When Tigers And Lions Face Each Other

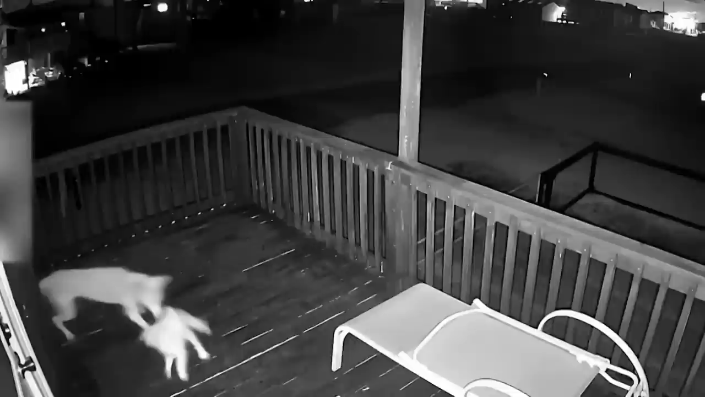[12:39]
But sometimes those animal instincts come in handy, like when this cat found itself in a serious tussle with a coyote. Make no mistake, coyotes are powerful dogs and they would usually be more than able to handle a cat. But this cat was not giving up its home or its porch without a fight. Not only did it get up in the face of that coyote multiple times, but it used the terrain to its advantage.